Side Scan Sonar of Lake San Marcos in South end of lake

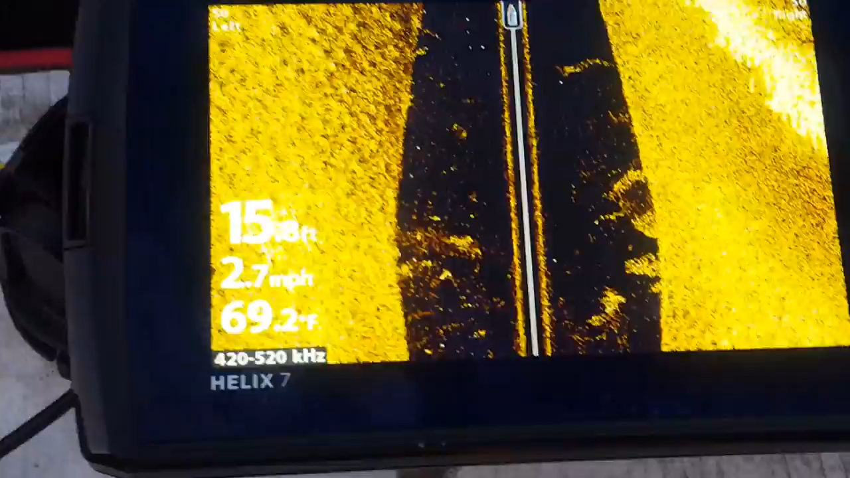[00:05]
On screen: water 69.2°F, speed 2.7 mph
Now I'm recording our path as we're going past this tree here so
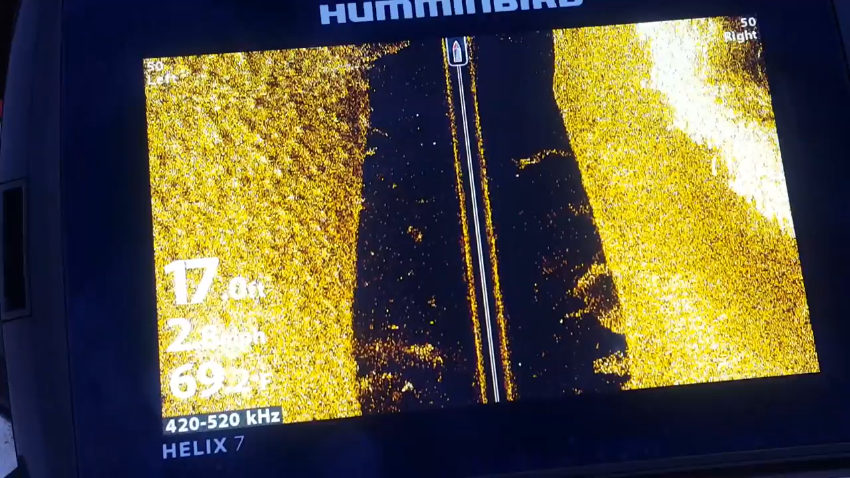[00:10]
the top of the chart shows you the tree area going
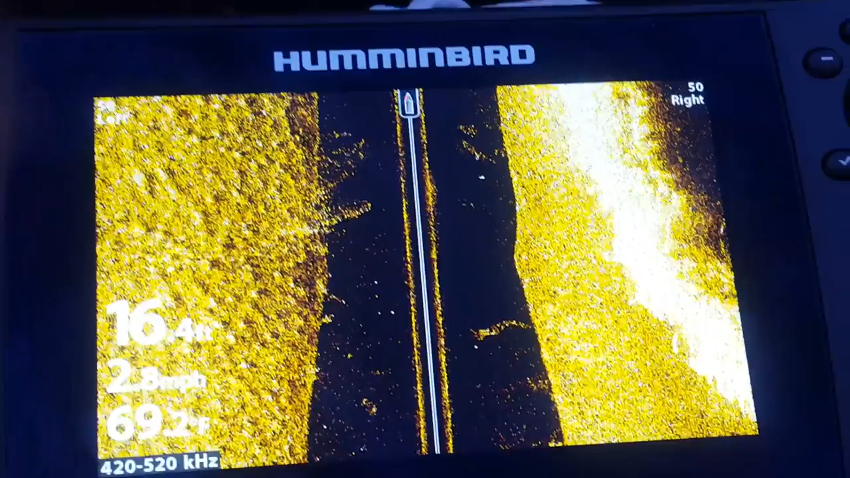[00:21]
On screen: depth 16.4 ft, water 69.2°F
past the tree pretty nice night
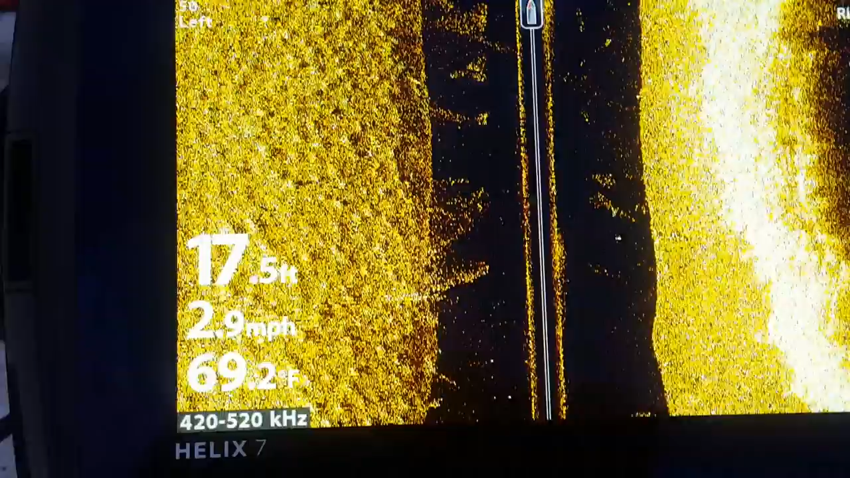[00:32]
On screen: water 69.2°F, speed 2.9 mph
and then this is what it looks like so the map on the right shows the
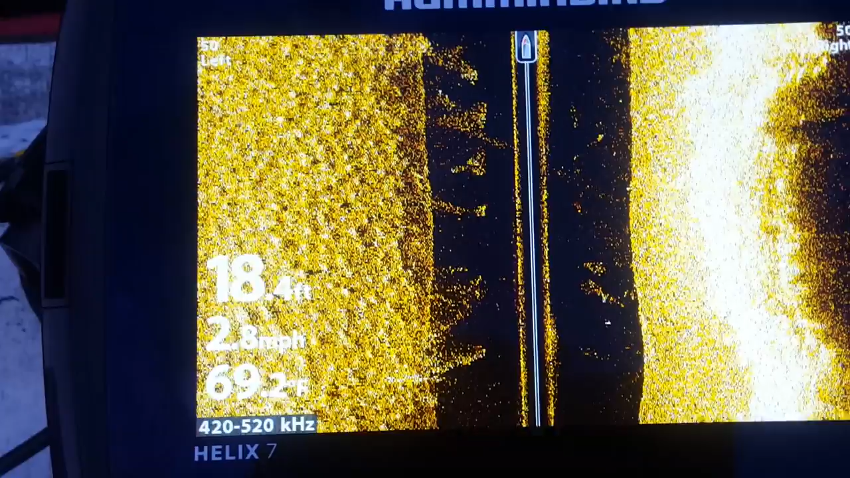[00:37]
On screen: depth 18.4 ft, water 69.2°F, speed 2.8 mph
tree area and on
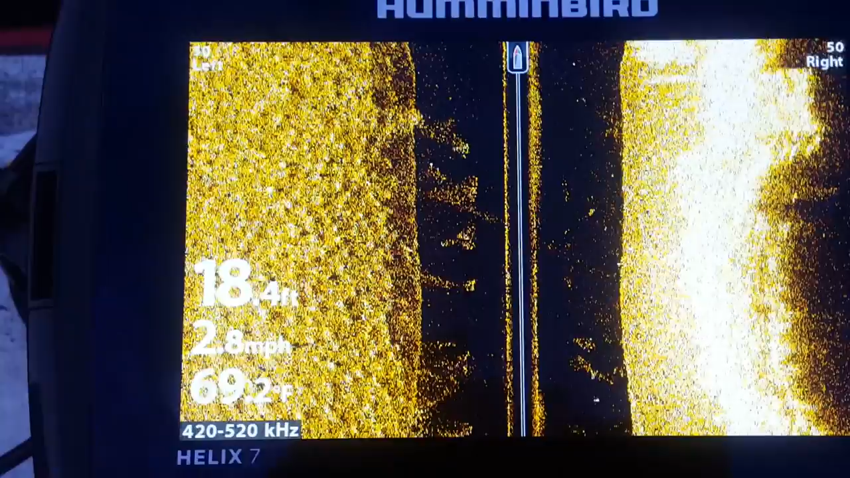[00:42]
On screen: depth 18.4 ft, water 69.2°F, speed 2.8 mph
the left shows more of a lake so we're hanging under the tree
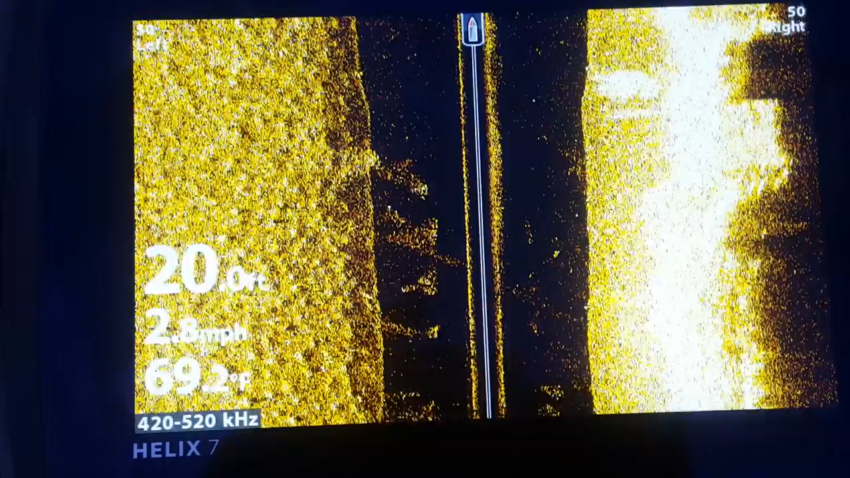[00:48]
On screen: water 69.2°F, speed 2.8 mph
a bit so it's showing a lot of really bright stuff here
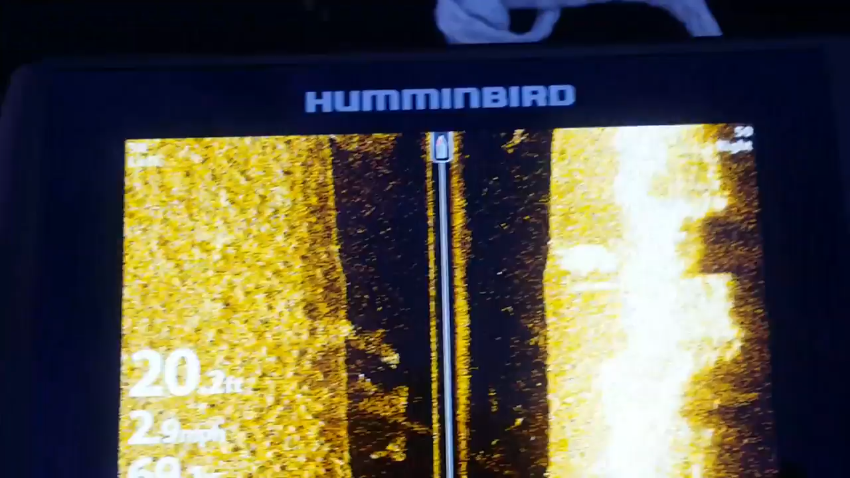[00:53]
On screen: speed 2.9 mph
and something right here is much brighter
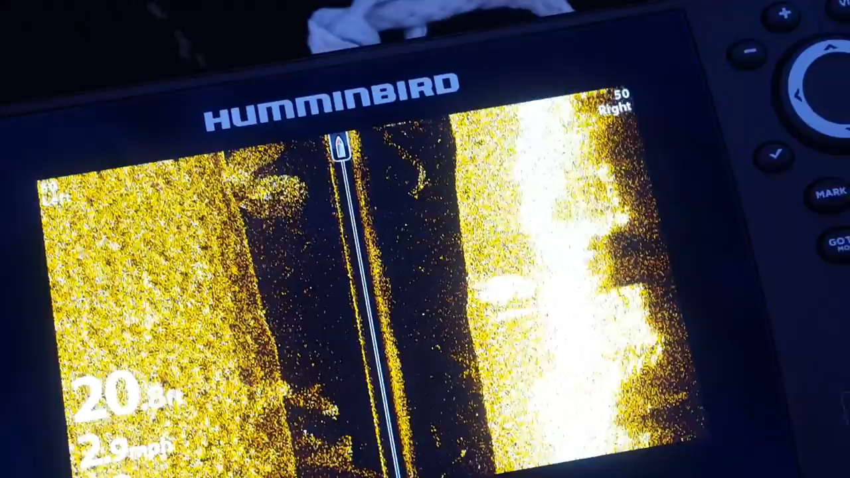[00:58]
than the rest of the area so there's a ridge or something under water there
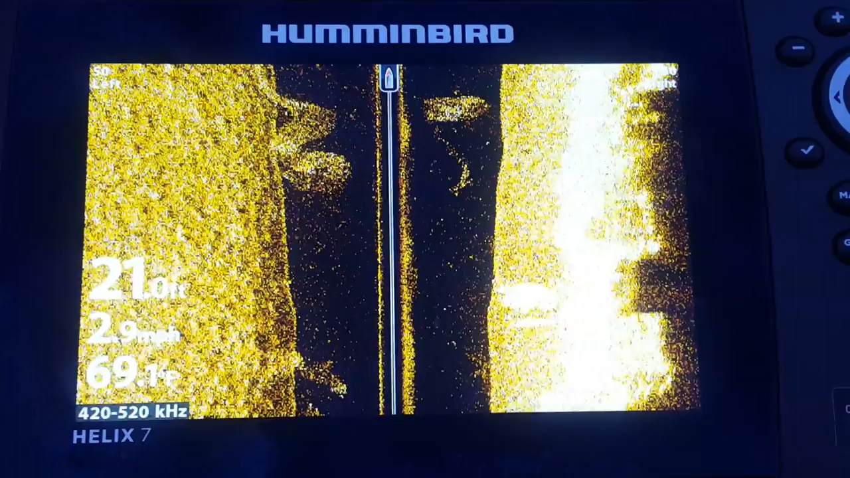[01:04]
On screen: depth 21.0 ft, water 69.1°F, speed 2.9 mph
and then up here there's something else going on and
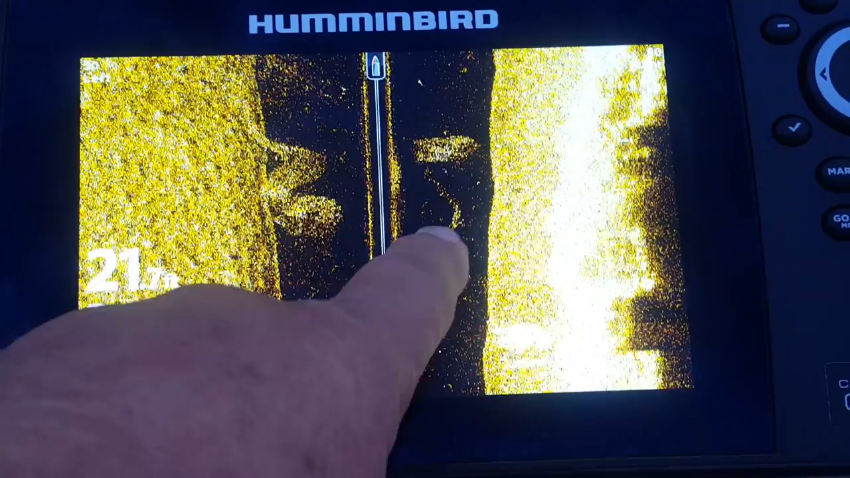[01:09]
I don't know what that's doing so that might be a school of fish
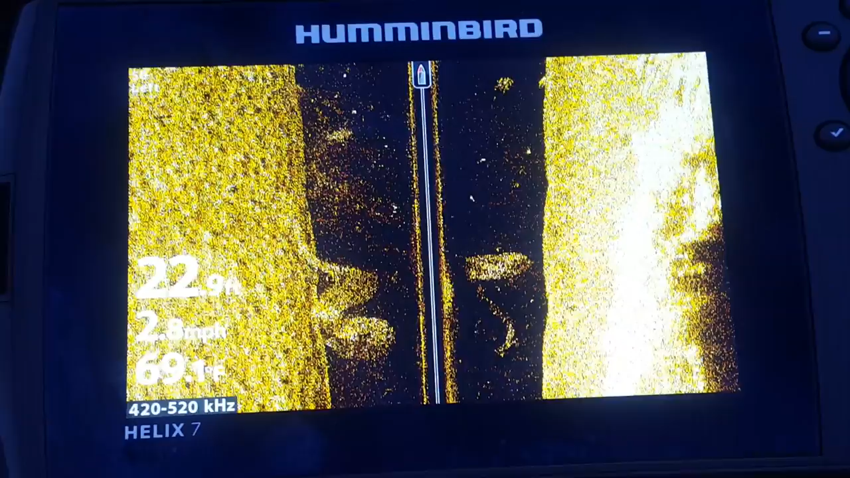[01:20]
On screen: depth 22.9 ft, water 69.1°F
don't know what's happening I'm still have a lot to learn okay here's something also looks like a bright spot
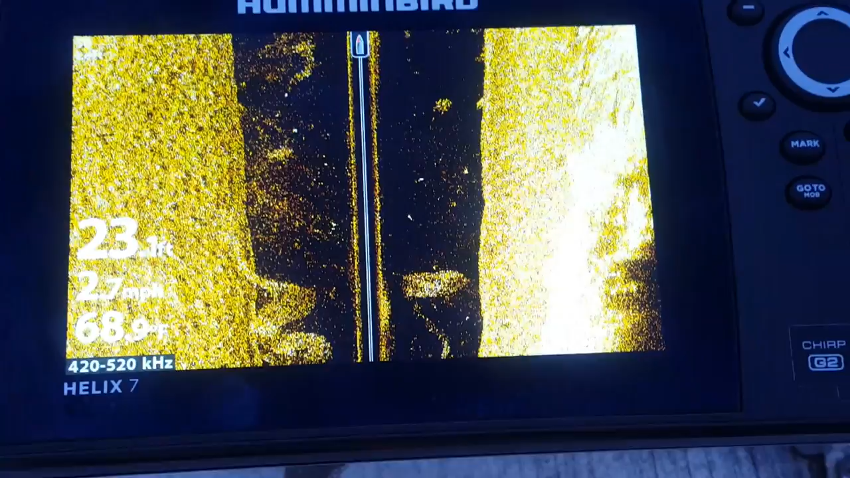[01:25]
On screen: water 68.9°F, speed 2.7 mph
a fairly sharp thing and
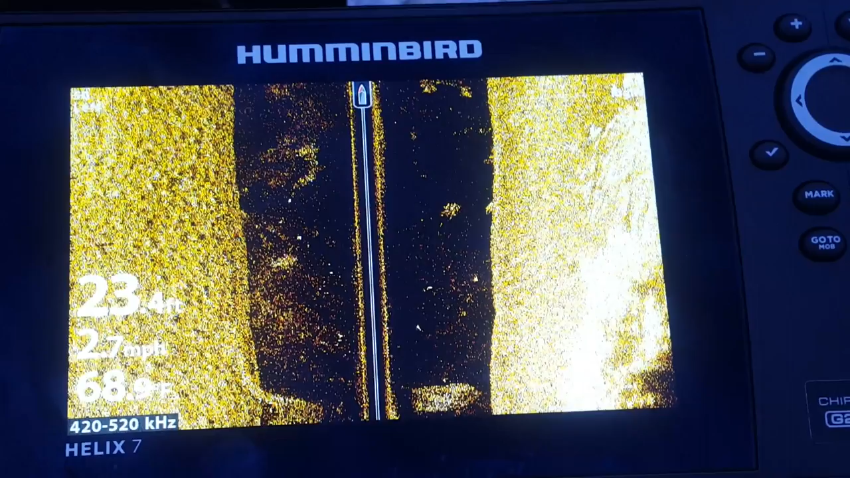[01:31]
On screen: depth 23.4 ft, water 68.9°F, speed 2.7 mph
there's more over here I suspect that's
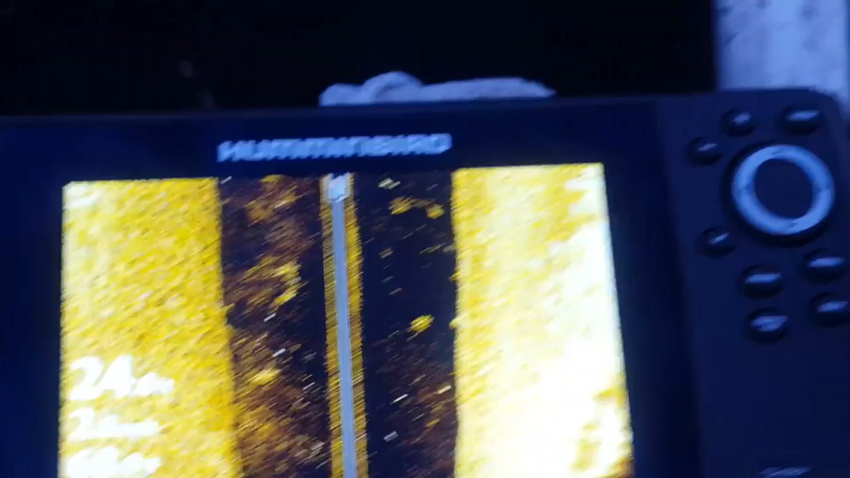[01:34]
fish that's where this we're looking forward